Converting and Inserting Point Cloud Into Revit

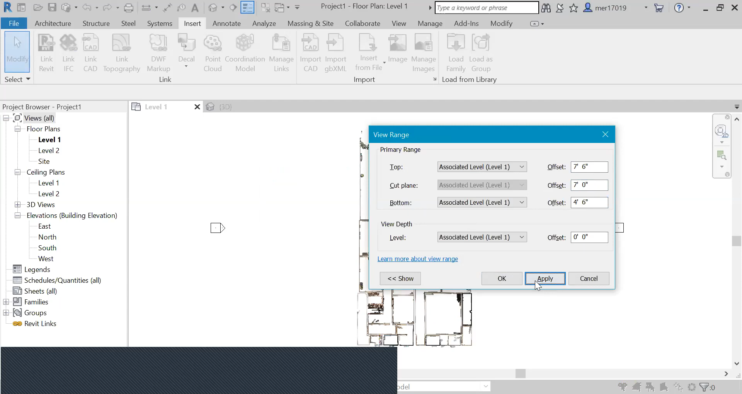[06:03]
And that way, okay, that way you have a nice view of chesty walls here. And you'll have all the furniture in the way.